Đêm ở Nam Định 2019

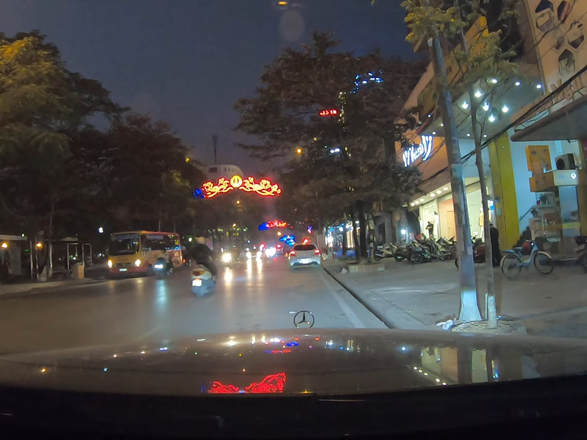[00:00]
8 giờ mới về Nam Định. Sơn nó đi từ Hà Nội lúc 6 giờ tối. Bây giờ là...
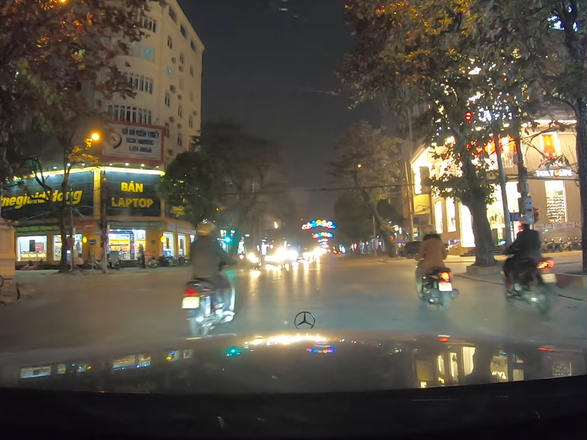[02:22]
Họ bán hoa tươi. Còn đây là một cái hàng phở khi bố kể với bông rồi đúng không? Bây giờ nó xây lại cái này, cái hàng phở mậu dịch. Mà đã có một ông bị mất cái yên xe. Mà ông ấy vào thì ông... ông ấy vào nhá. Ông ăn phở thế mà có một ông công an lúc nào cũng đứng ở cái ngã tư đấy để chỉ đường.
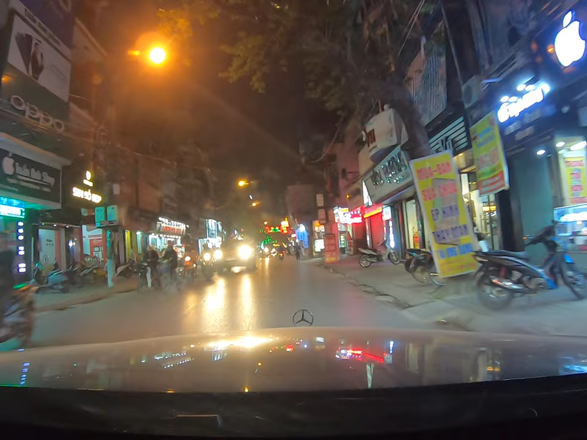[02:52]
Ngày xưa nó chưa có đèn xanh đèn đỏ đâu. Thế mà cái thằng ăn trộm nhá, nó vào, nó ra nó lấy cái vít, nó mở cái yên xe, nó cho vào trong một cái túi của nó. Nó bảo thôi, để cất cái yên xe đi để cho nó yên tâm vào ăn phở. Thế ông công an cũng cười chẳng nói gì cả. Thế ông ăn phở xong ra thì mất cái yên xe. Mà buồn cười không chịu được. Cái xe phải ngoài.
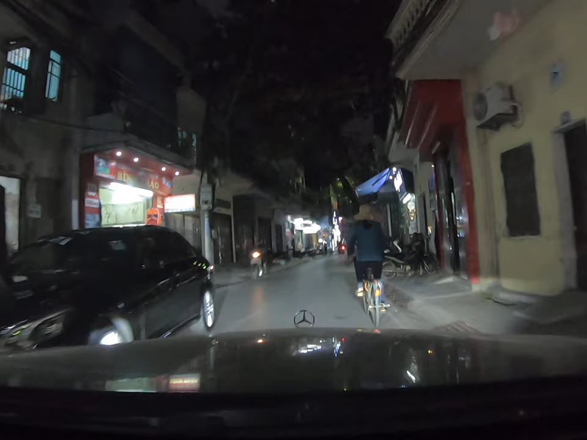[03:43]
Lâu ngày bà lại chuyển cửa hàng đi thì buồn cười. Có ở bên tay phải nhé, nhìn phải lên trên nữa.
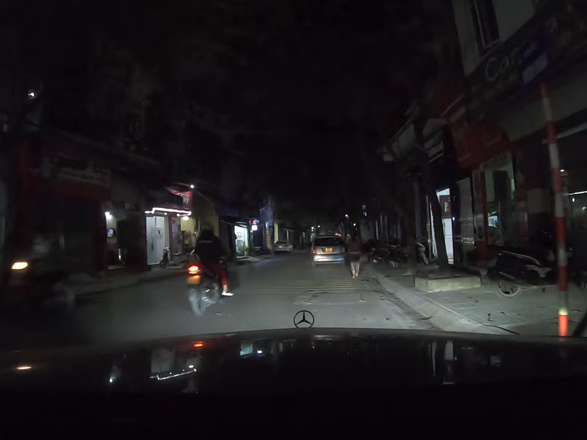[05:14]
sao lại thay đổi à? Đúng cửa như này.
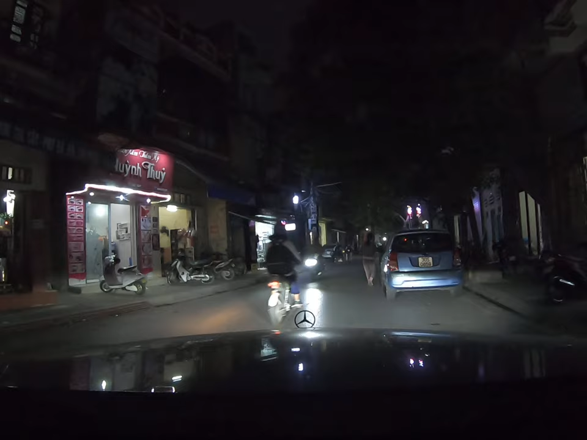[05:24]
ngày xưa là có cái biển Kim Thành Ngõ không? Bây giờ không thấy nữa. Nếu không còn biển thì khả năng người ta chuyển đi rồi. Cái này cái hàng này thôi là phải về hỏi cô ấy là cô Thái. Cô Thái cô Nguyên biết đâu là họ chuyển đến hàng nhà khác. Chuyển chiều ngừng hoạt động.
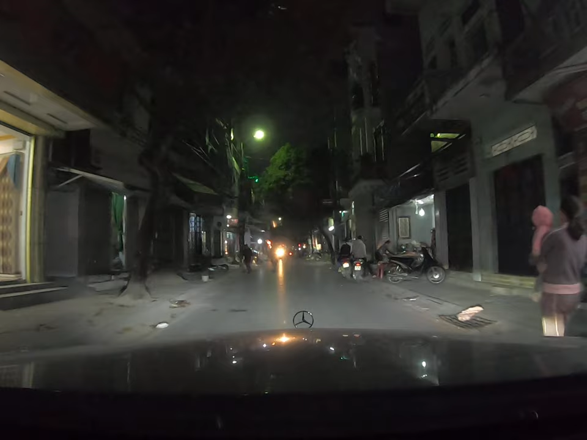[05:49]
Kẹo nó gọi là kẹo xìu châu. Đúng rồi. Rồi đúng rồi của nhà hàng đó. Cái đường này mình đi thẳng về khách sạn luôn.
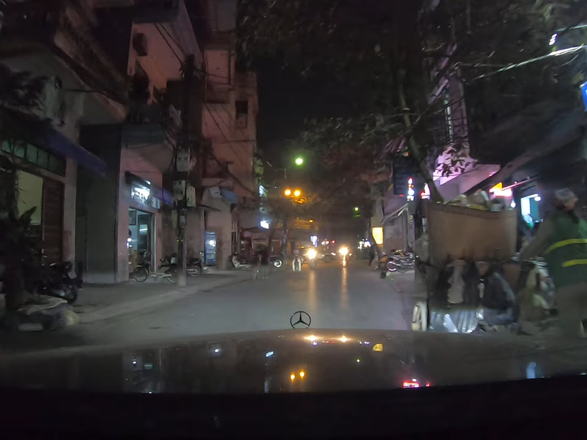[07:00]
Ừ, bà ở đây. Bên đây này, cái phía phố Hàng Đồng này.
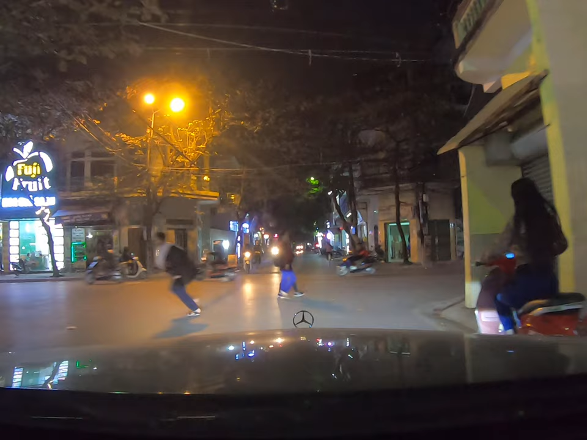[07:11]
Đây đúng rồi. Sorry Bông. Đây quên đây đúng rồi. Mình nhớ nhầm lâu ngày. Đây Kim Thành Hoa đây rồi. Bây giờ đây các con vào mua đi. Quên. Nãy mình rẽ sớm quá.